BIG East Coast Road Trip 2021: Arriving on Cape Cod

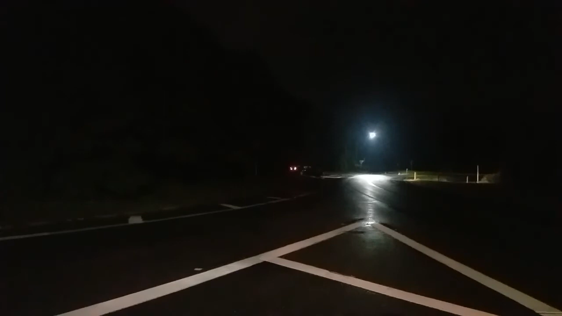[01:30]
Yeah, well, she spun out. She came down around that roundabout right about there, and then you called it. The shoulder, so we think she's okay, but we're not 100% sure about her situation right now. Yeah, like the whole front end's crumpled in, whole back end's crumpled in. Yeah. Yeah.